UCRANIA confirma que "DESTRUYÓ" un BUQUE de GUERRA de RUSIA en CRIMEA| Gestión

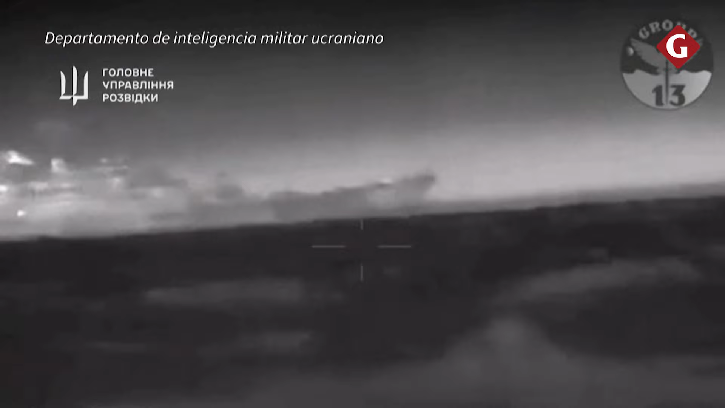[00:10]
El Estado Mayor del Ejército informó que las fuerzas armadas ucranianas con unidades de inteligencia militar hundieron el César Kunikov al sur de Crimea,
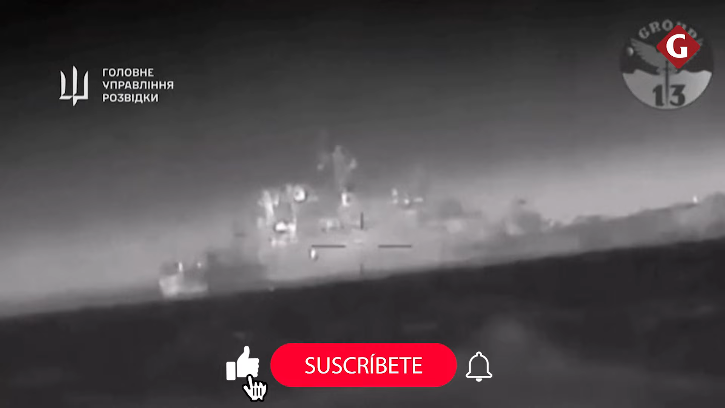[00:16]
una península ucraniana anexionada por Moscú hace una década.
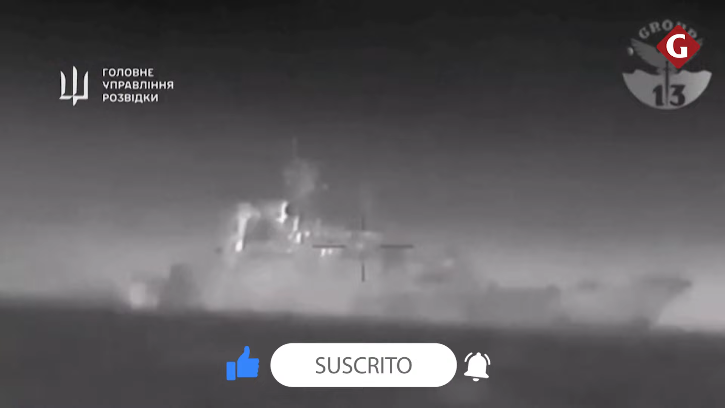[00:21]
El Departamento de Inteligencia Militar ucraniano detalló que logró agujerear el buque en el costado izquierdo,
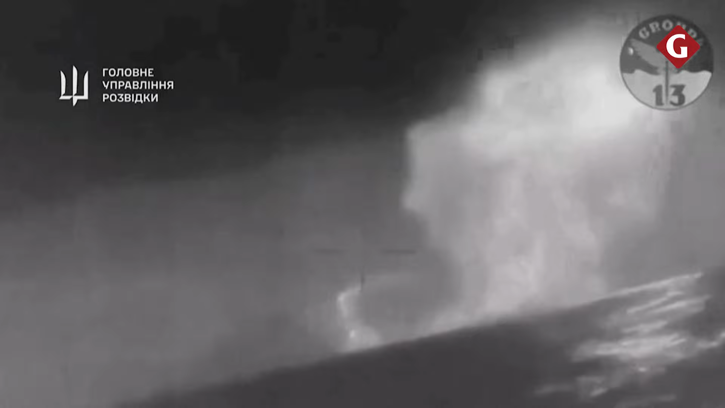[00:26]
tras lo cual la nave empezó a hundirse.
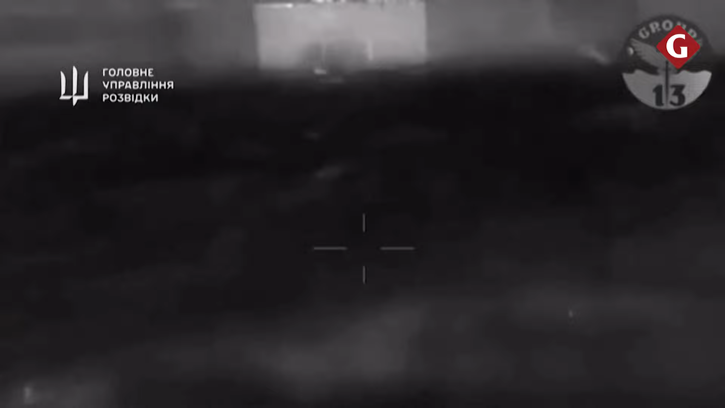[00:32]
Además explicó que este buque, capaz de albergar a 87 tripulantes,